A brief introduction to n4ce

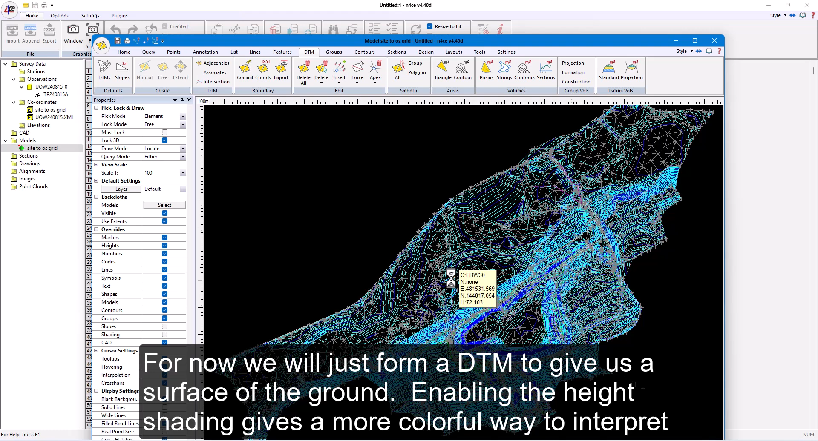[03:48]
enabling the height shading gives a more colourful way to interpret the topology of the model.
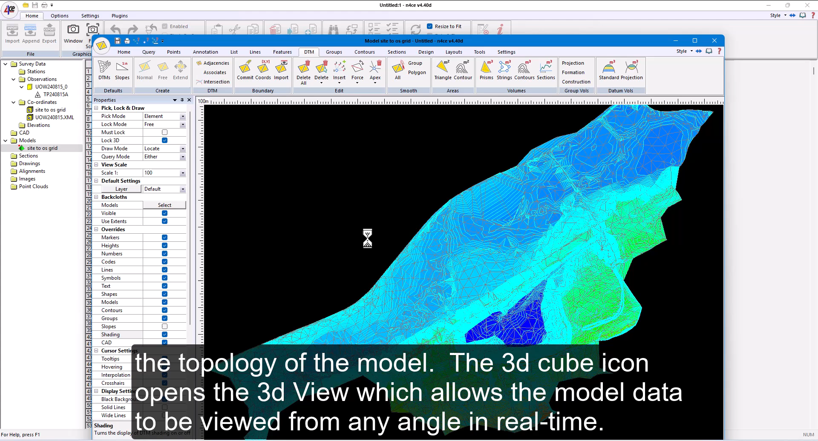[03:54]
The third cube icon opens the 3VR view,